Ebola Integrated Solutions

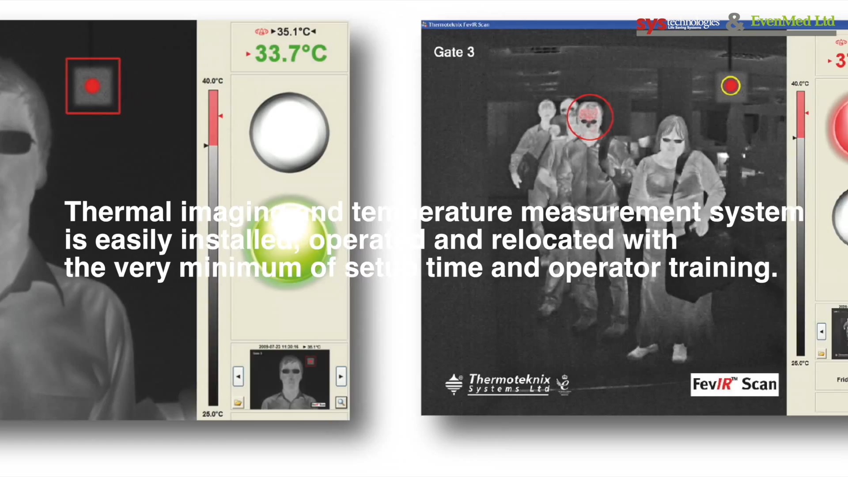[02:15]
On screen: scale top 40.0°C, scale bottom 25.0°C
On-screen alerts identify one or more individuals
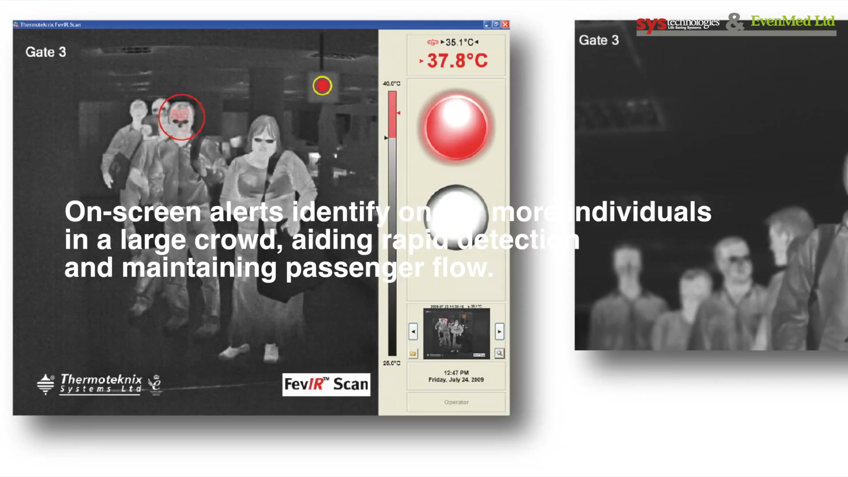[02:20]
On screen: scale top 40.0°C, scale bottom 25.0°C
in a large crowd aiding rapid detection and maintaining passenger flow